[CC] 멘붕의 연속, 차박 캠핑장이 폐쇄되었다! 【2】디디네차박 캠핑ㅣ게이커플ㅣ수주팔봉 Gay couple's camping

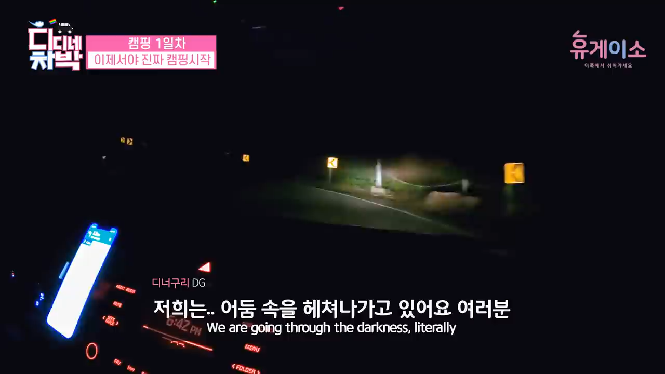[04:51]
저희는 어둠 속을 헤쳐나가고 있어요 여러분 충주 시내 우려 야영진 다 폐쇄라고 하더라고요 이제 돈 내고 편의시설이 갖춰져 있는 오토 캠핑장으로 지금 예약을 하고 가고 있습니다 장바사에 오토 여기가 심지어 가로등이 또 없었나?